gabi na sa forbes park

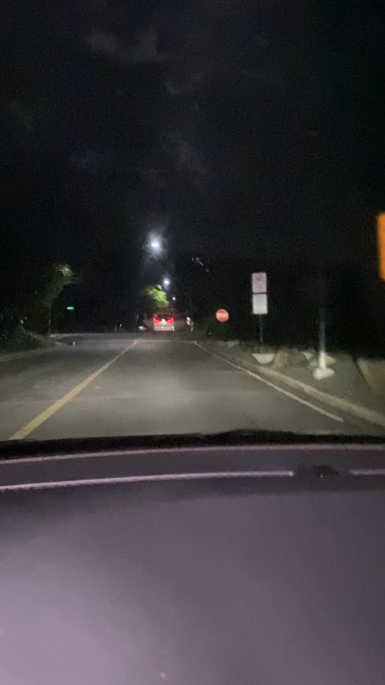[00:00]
Ayan, ganito kadilim dito Kasi yung mga puno dito Malalaki ah